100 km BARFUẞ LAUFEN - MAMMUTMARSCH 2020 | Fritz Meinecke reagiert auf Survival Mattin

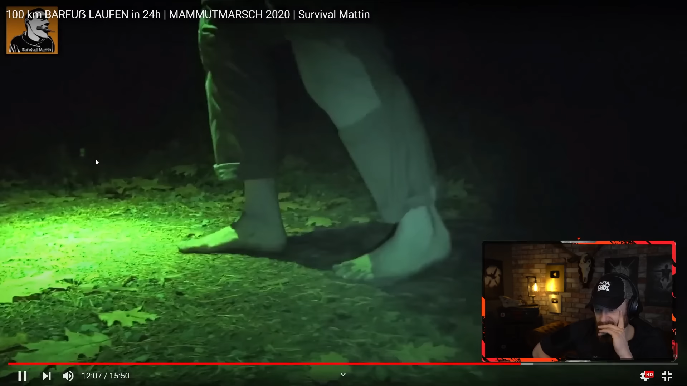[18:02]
Einfach mal was Schönes machen, Leute. Oh, der Weg ist jetzt auch Horror, ne? Der Weg ist halt auch Horror. Tut so weh, Leute. Das könnt ihr euch nicht vorstellen. Ich habe jetzt schon ein paar Mal so einen dicken, fetten Stein im Hacken gehabt. Ey, das ist wie... Das geht durch jede Pore, durch jede Faser des Körpers.